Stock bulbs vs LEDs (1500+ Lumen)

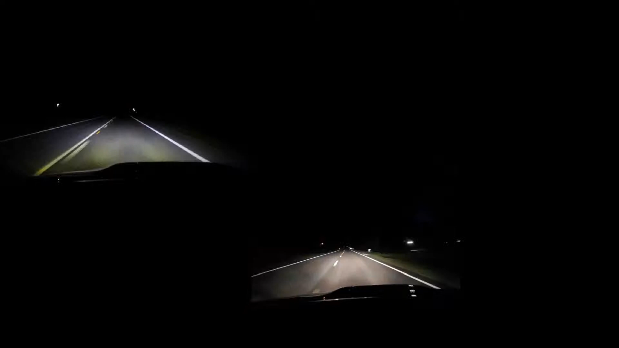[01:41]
Just like the low beams, LEDs. These are comparison of night time pictures I took while driving on a very dark road. You'll be able to see more on the side of the road, so don't let these pictures and my horrible cameras fool you. Your eyes will be able to see more with the LEDs, especially the sides of the roads. And the arc, and how far the arc goes, these are high beams.
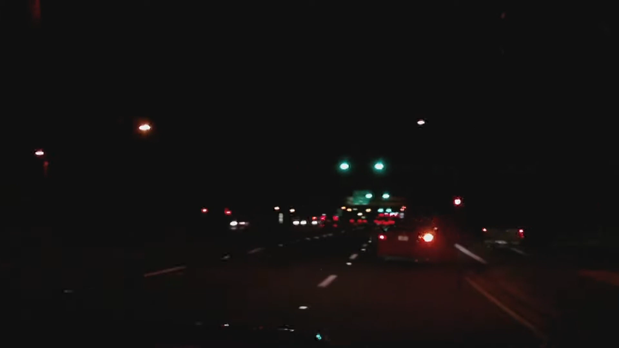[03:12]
I recommend using the stock Google camera app for taking night time videos. They capture the night time a lot better. That being said, you'll still be able to see how little the actual light of the incandescent bulb goes.
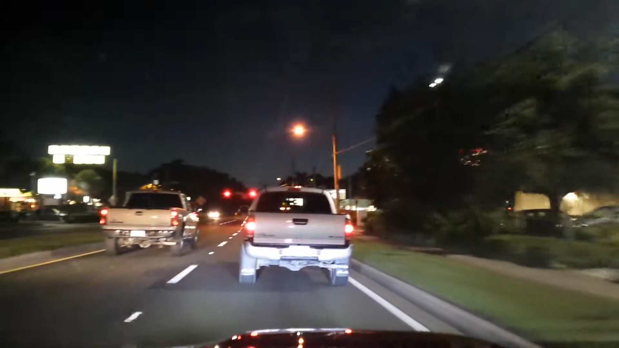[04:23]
It didn't make much difference. And the light goes further out than it did with the incandescent.
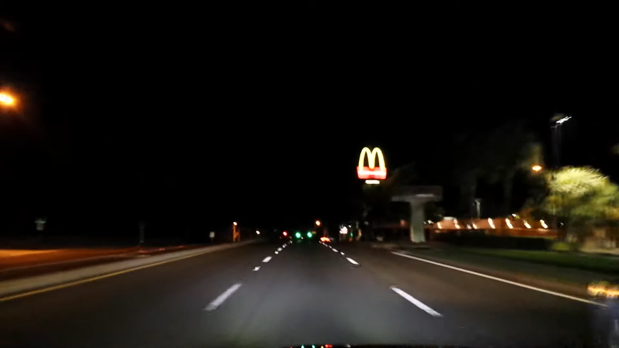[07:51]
That shows you that LEDs, these, are brighter than all the other lights being projected as compared to the camera that's taking the footage. So that also means that you, the person that's driving, will be able to see better, further, clearer, with brighter lights on your vehicle, in the case of these LEDs.
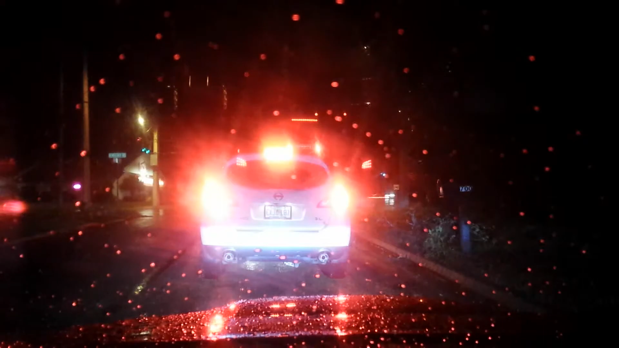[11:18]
And then I had driving fog lights at the bottom. And then I had another set of fog lights that were, they were all super white. And I still couldn't see the road itself. These LEDs in this particular video, this is the last one, you can actually see the LEDs projecting onto the road. And that is the difference between seeing the road and not seeing the road.